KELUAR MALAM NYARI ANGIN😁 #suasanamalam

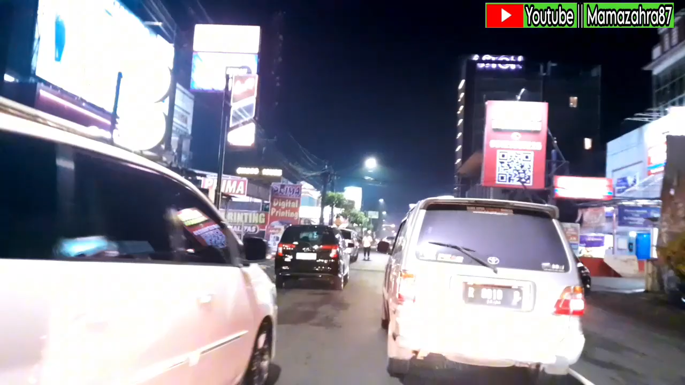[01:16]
suasana malamnya ya lor lumayan rame anggir orang udang ke lor jalanannya ya lumayan rame banget ya soalnya pemasara ya emang jarang jarang metu wengi karena apa anggir selesai
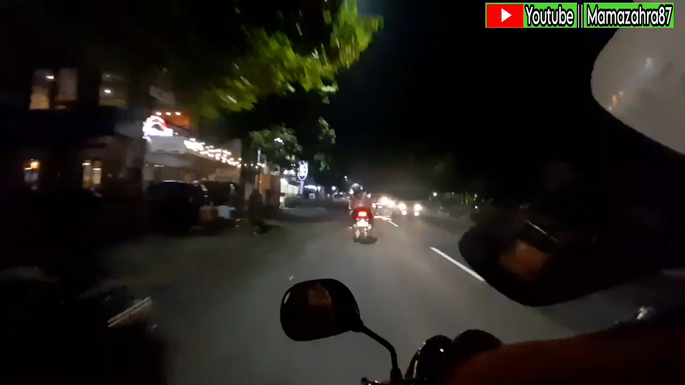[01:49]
bensin apa mending ngerisuk ngantri bocah wis rewel singjerinnya telat mak wis kawanan mak wis awis barang dengah pokoknya akhirnya sekalian selesai ngantri casing yacus otw ngisi bensin nah pemasara ke ngisi bensin ning daerah pabuaran ya lor pabuaran sing deket daerah unsut Universitas Jendral Sudirman
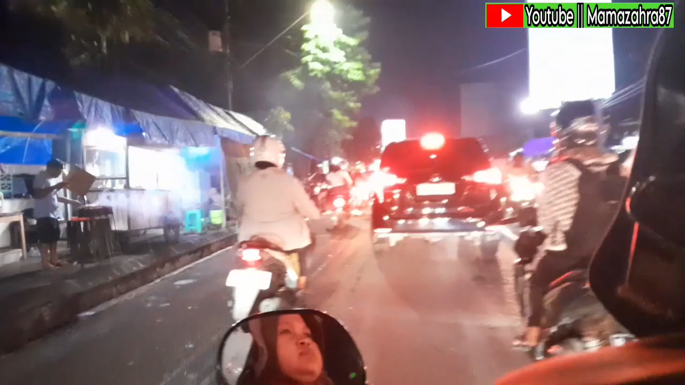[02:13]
padahal ning jalan ofisi anak pembensin lur tapi genah pemasara kurang gawean lur ke malah atau atau diluruk tekan pabuaran ya itu ngitung gulit angin ya ya lur ya soalnya ngomah yang langka angin anani kipas angin maksudnya kek kwe nah ke suasana malam ya lur ya uh lumayan rame banget pokoknya sekitar sepanjang jalan keke ake banget sing dateng lur soalnya apa sekitaran darah keke banyak Universitas banyak bocah-bocah kuliahan
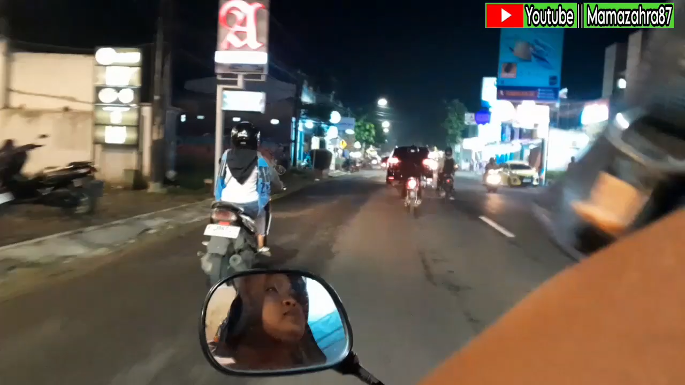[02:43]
jadi ini sekitaran daerah keke ake panggung kos-kosan makanan-makanan jajan-jajanan pokoknya sing kuliner kulineran luna bocah-bocah sing kekinian kekinian kekwe lah pokoknya ake hepol bener tinggal nari duit tebaik soalnya emang ake banget disini ke kos-kosan
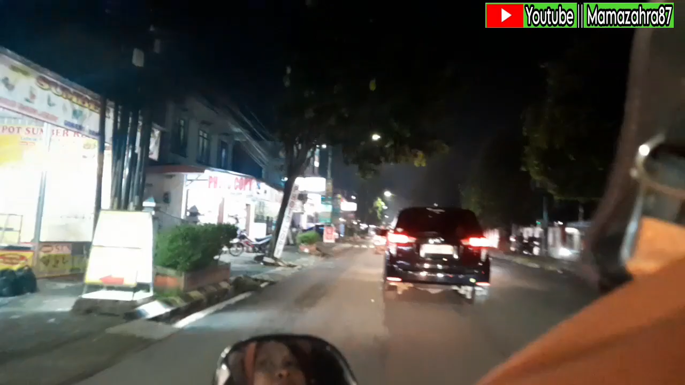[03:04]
ake Universitas sih soalnya laiku unsut Universitas Jendral Sudirman ke lur mengkau sebelah kanan ke penampakan Universitas Jendral Sudirman lur pokoknya dikenalkan sekolahnya bener-bener top markotop nyong kadang duit angin-anggin eh